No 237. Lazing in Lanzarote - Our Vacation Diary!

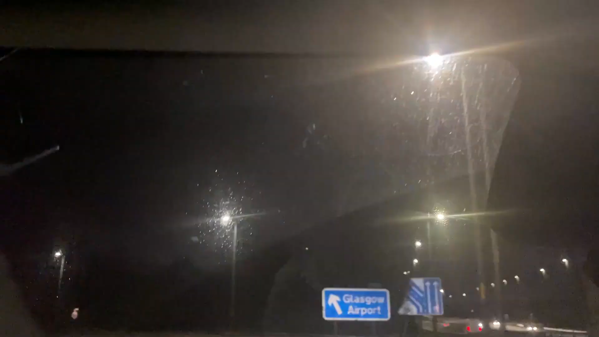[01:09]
started on the M8 motorway as Fiona and I headed towards Glasgow airport.
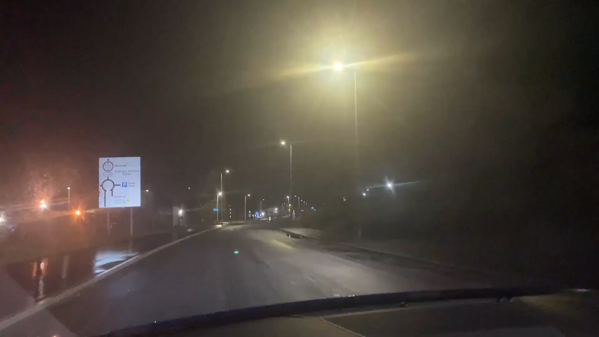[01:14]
Our jet 2 flight from Glasgow down to Lanzarote wasn't departing until 9.30am. Which in our opinion was an extremely decent hour to be flying on holiday. Putting us on the ground in Lanzarote at around 2pm in the afternoon.
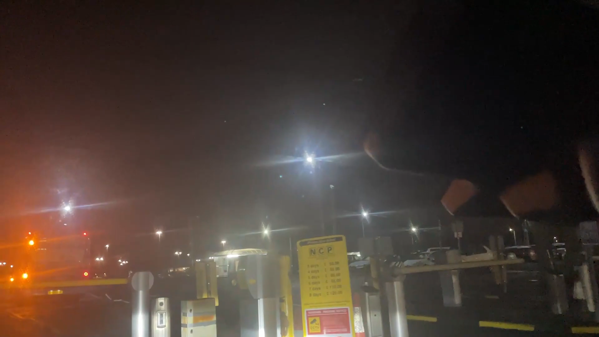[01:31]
The check-in for our flight opened 3 hours before departure.
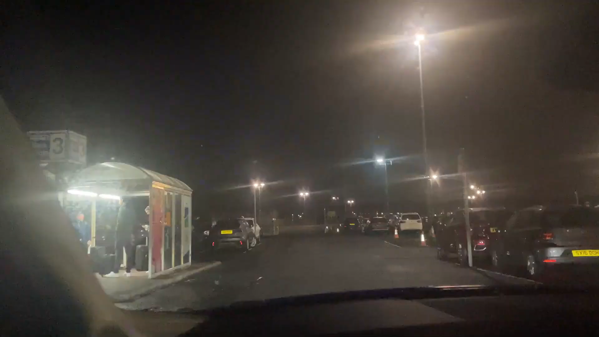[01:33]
So Fiona and I were pulling into the Longstay car park at Glasgow airport just after 6.15am.